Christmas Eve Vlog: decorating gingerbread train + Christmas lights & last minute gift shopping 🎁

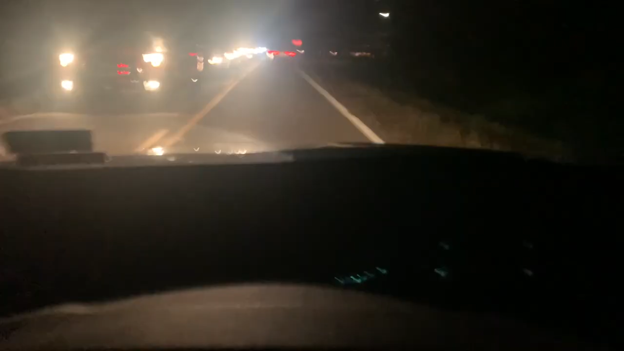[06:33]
Oh my goodness, the line is all the way back to the stop sign. Do you know how mad I would have been if I, oh boy. Y'all, look at my rear view. Oh my goodness. They're wrapped up they're holding up traffic. No.